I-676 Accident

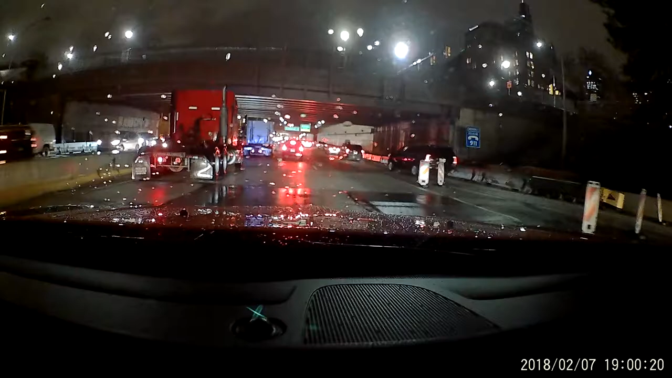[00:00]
to stop him. He's running. He doesn't have a fucking license plate. You should follow him. Honestly. This is not a great place to stop. I would keep going. I would pull off. There's like a thing. There's a cop.
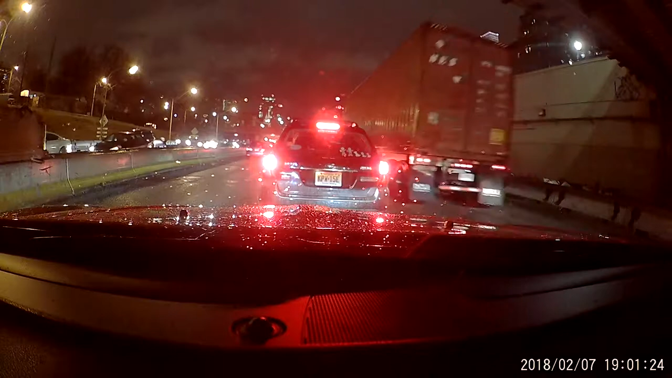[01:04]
Struck by like a large truck. It didn't have license plates because it was like the top of a truck.
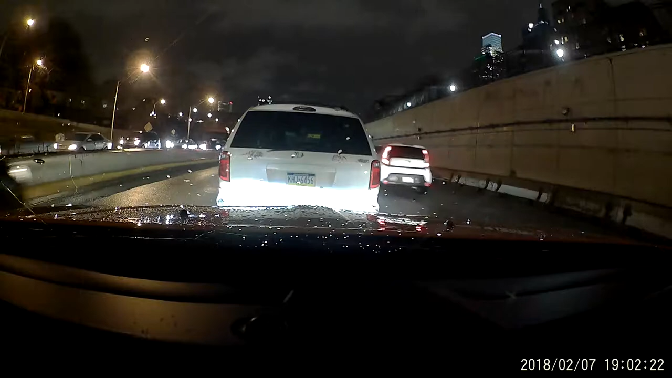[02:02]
Truck with no license plate on the back hit the car, took off the mirror of the driver's side, and I don't know what external damage. We're under an overpass.